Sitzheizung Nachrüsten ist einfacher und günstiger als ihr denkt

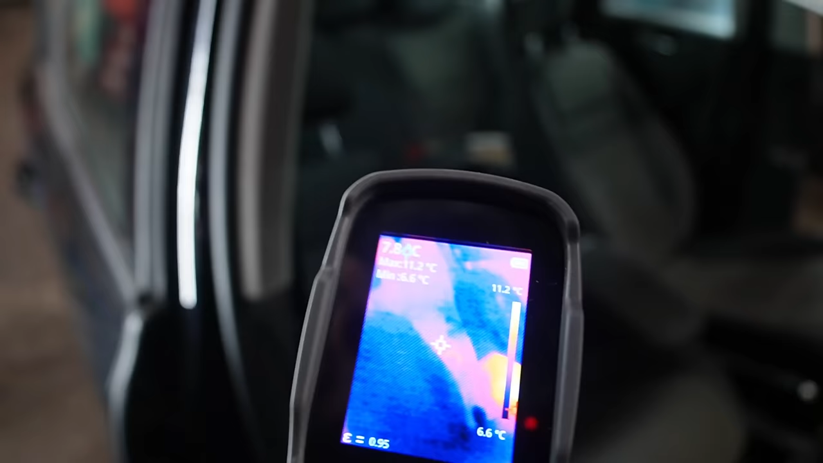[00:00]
On screen: spot 7.8°C, max 11.2°C, min 6.6°C, scale top 11.2°C, scale bottom 6.6°C
Gar nicht, ne? Hier ist sehr warm, ein bisschen so.
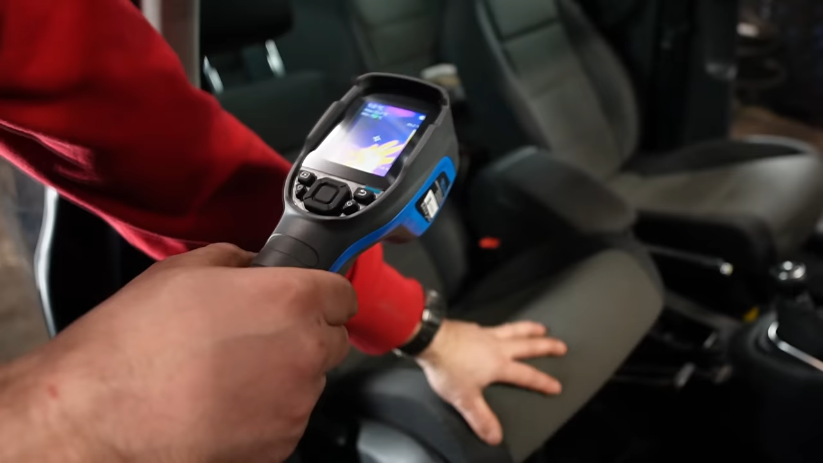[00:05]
Ach, guck mal, wie das aussieht. Guck mal, oh!
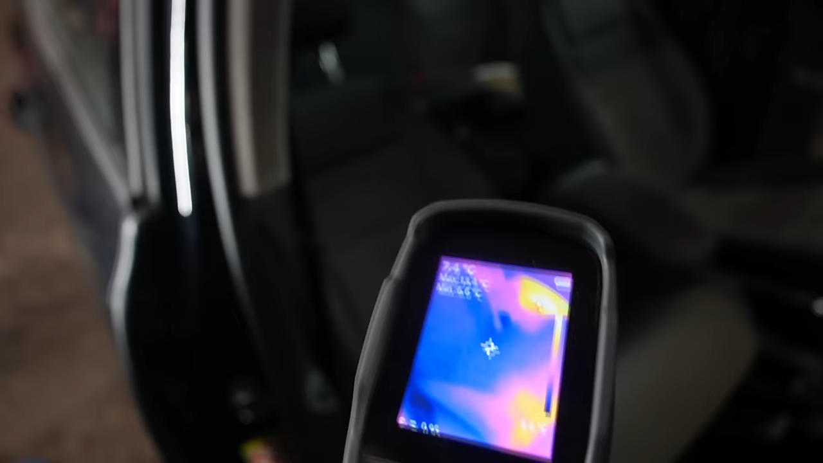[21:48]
Hier ist sehr warm, ein bisschen so. Ach, guck mal, wie das aussieht.
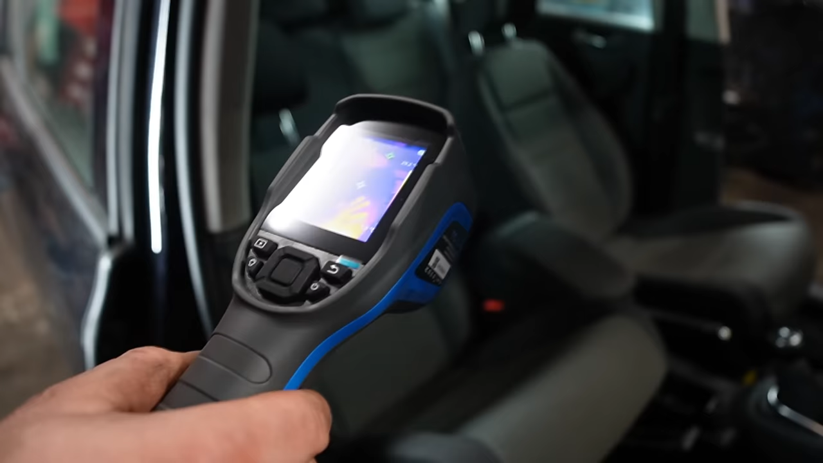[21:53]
Guck mal, oh! Ach, guck mal, das ist da noch geblieben.
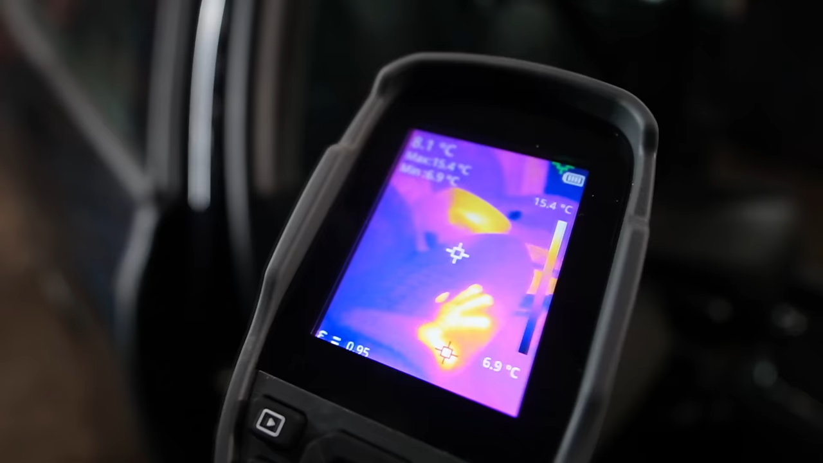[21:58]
On screen: spot 8.1°C, max 15.4°C, min 6.9°C, scale top 15.4°C, scale bottom 6.9°C
Ja. Warum das denn? Ja, weil das ja noch heiß ist. Hast du so eine Wärme abgegeben, dass es jetzt nicht weggeht?
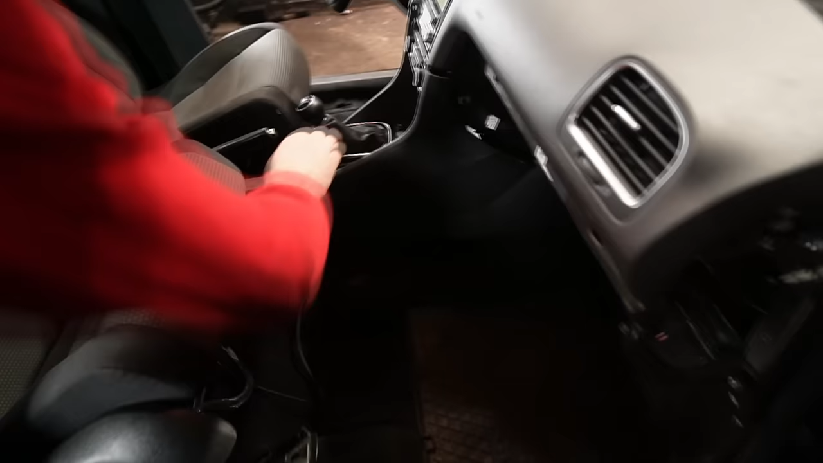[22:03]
Beide. Eins, zwei. Jetzt haben wir gedrückt und jetzt schauen wir mal, wie schnell, ob er dann warm wird.
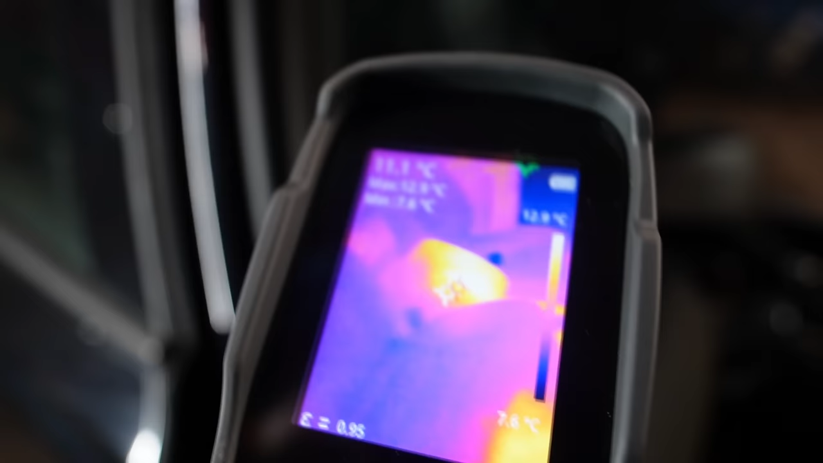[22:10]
Es kann ja auch sein, dass es gar nicht funktioniert.
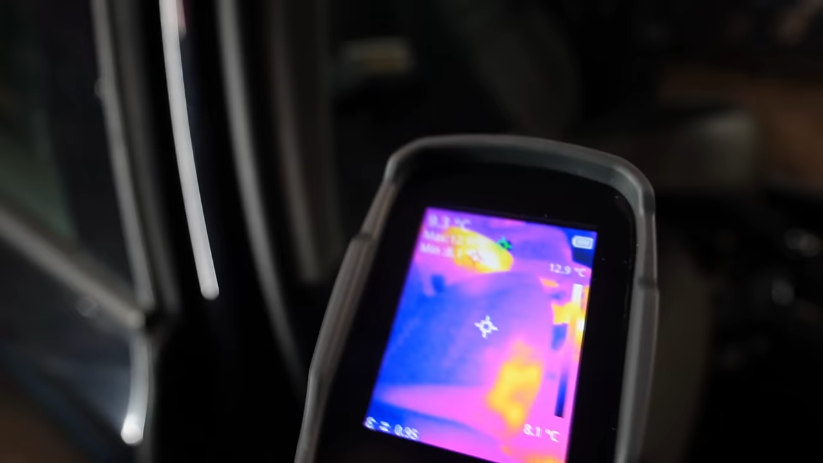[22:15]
Nein, also der müsste jetzt da und da richtig schön warm werden. Ach, guck mal! Guck mal! Ah, man kann die Muster erkennen.
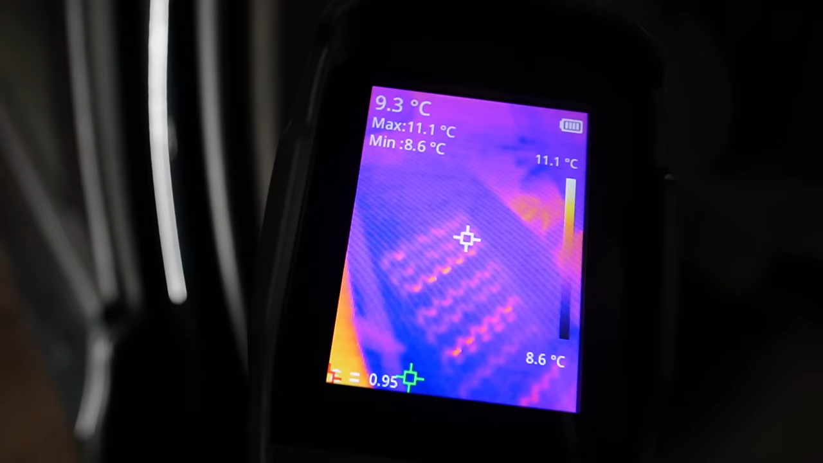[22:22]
On screen: spot 9.3°C, max 11.1°C, min 8.6°C, scale top 11.1°C, scale bottom 8.6°C
Unten auch? Geil! Das ist ja cool. Die Muster kann man richtig erkennen.
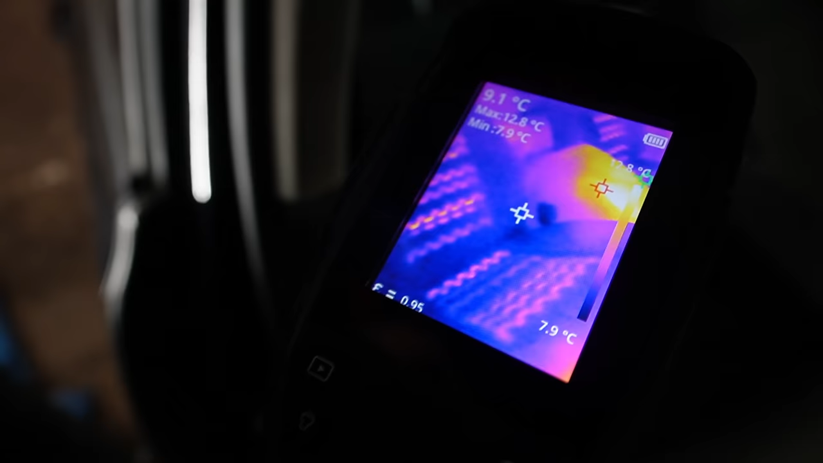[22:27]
On screen: spot 9.1°C, max 12.8°C, min 7.9°C
Wow! Auch hier drüben? Auch da drüben, Alter. Ich guck mal.
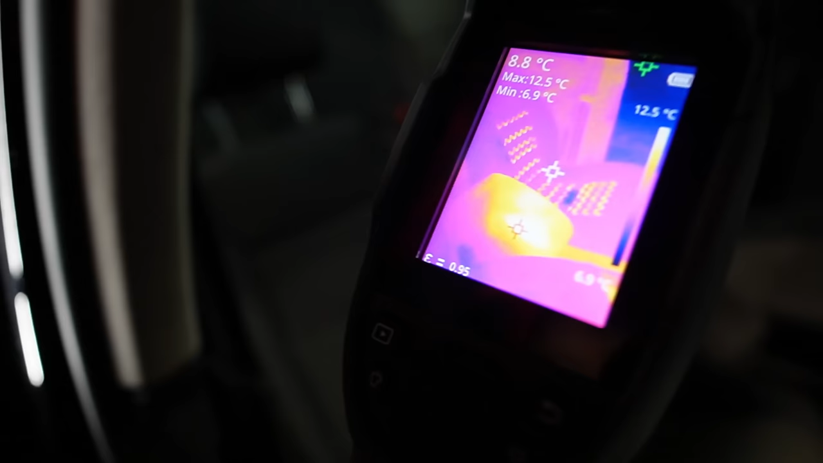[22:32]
On screen: spot 8.8°C, max 12.5°C, min 6.9°C, scale top 12.5°C
Ja, ich kann es sehen. Ey, krass! Das ist noch nicht warm. Ja, aber das sieht schon warm aus.
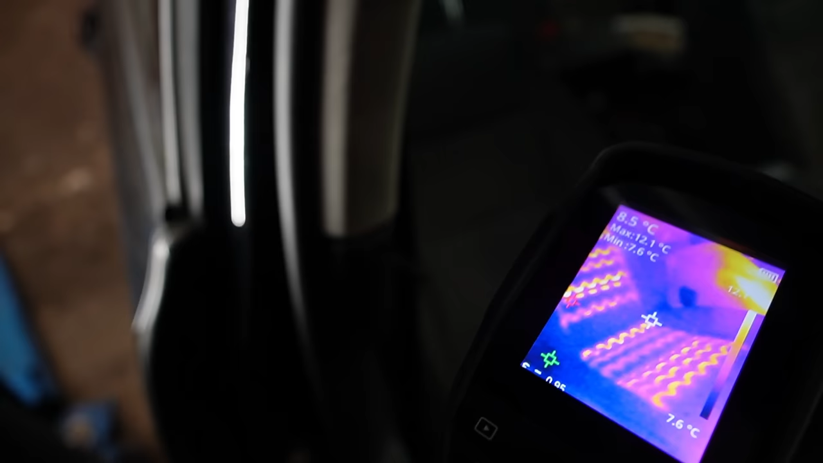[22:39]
On screen: spot 8.5°C, max 12.1°C, min 7.6°C
Hey, gleich mal anfassen. Das sieht schön aus. Guck mal, voll die Muster. Ja, das sieht echt geil aus.
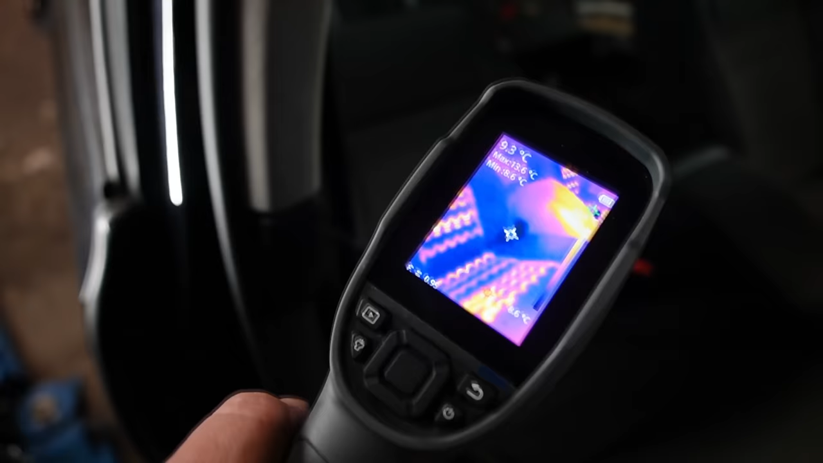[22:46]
Ne? Die Muster sind schön. Ja, total schön. Da drüben auch. Man sieht, wo deine Knicks sind.
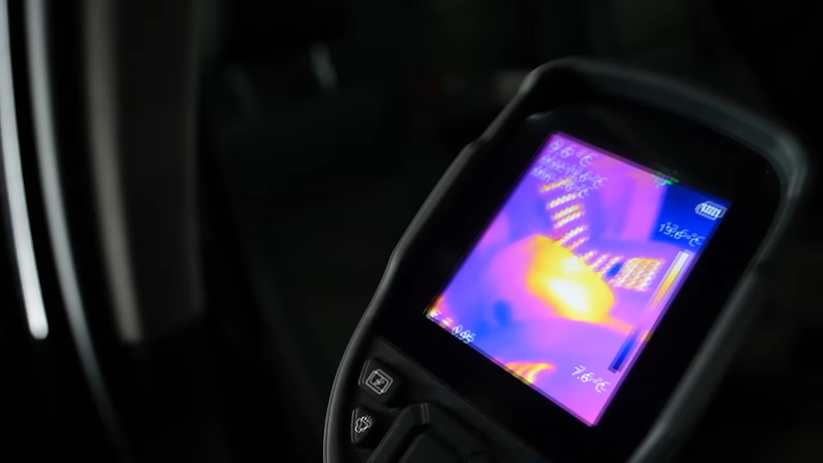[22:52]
Guck mal. Aber du siehst, obwohl wir es weggeschnitten haben, funktioniert alles.
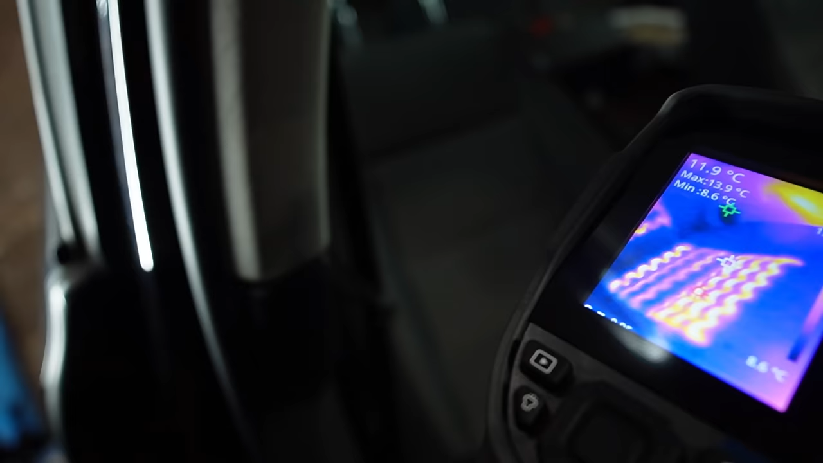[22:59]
On screen: spot 11.9°C, max 13.9°C
Natürlich. Oben mir auch. Ja. Perfekt. Und meine Knicke sieht man auch sehr schön. 10 Grad.
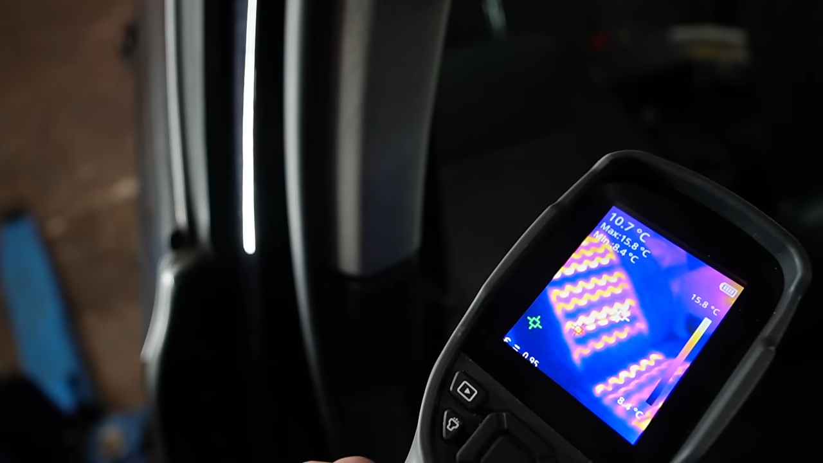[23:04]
On screen: spot 10.7°C, max 15.8°C, scale top 15.8°C
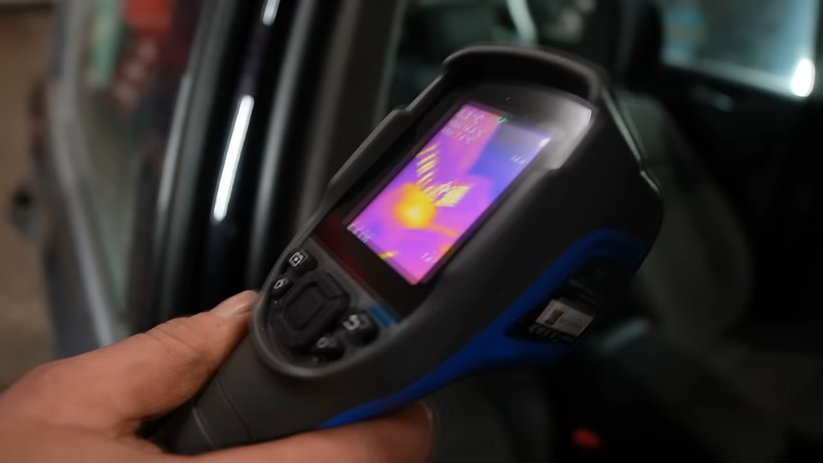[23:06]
Es funktioniert, das ist das Gute.